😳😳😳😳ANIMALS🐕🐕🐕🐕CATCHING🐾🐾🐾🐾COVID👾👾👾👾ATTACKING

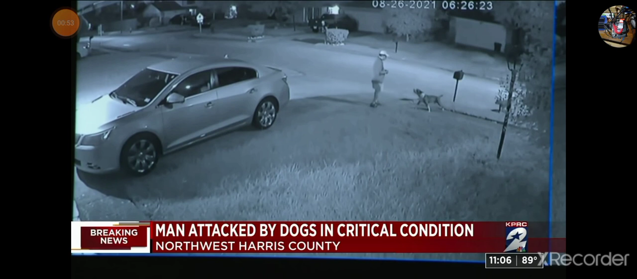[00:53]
This home surveillance video then shows two dogs, pit bulls, run across the street and approach the man. He backs up towards the house, later batting them away, and then he was attacked. So I hear somebody saying, help, help, help.